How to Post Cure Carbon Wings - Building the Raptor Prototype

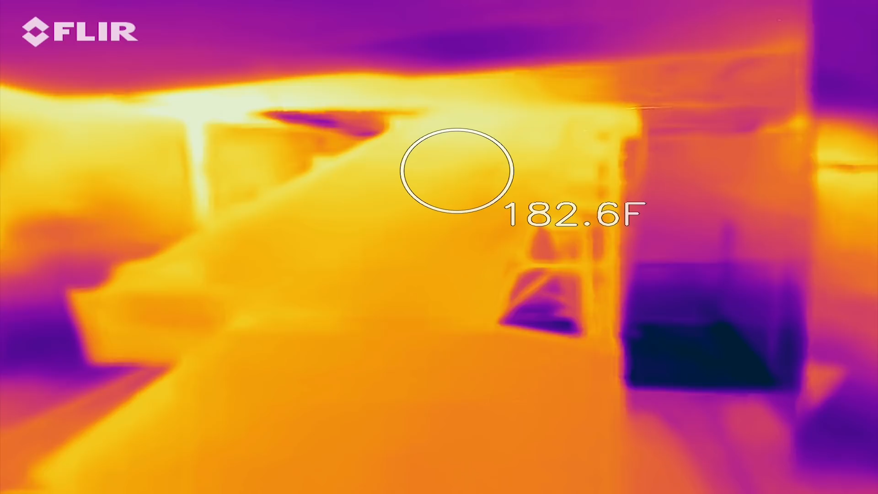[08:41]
On screen: spot 182.6°F
and we're up to 170 this is a little bit later actually so 175 which is basically 80 degrees Celsius in there on
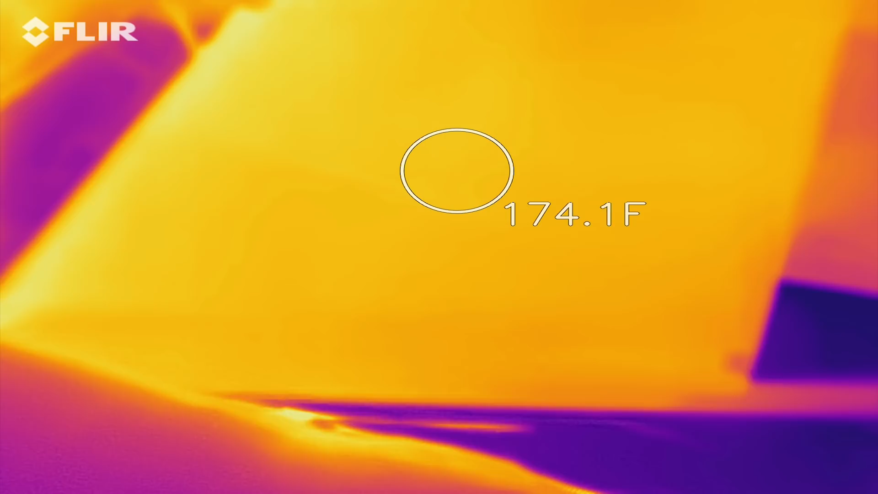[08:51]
On screen: spot 174.1°F
the wing and the other things the other couple pieces that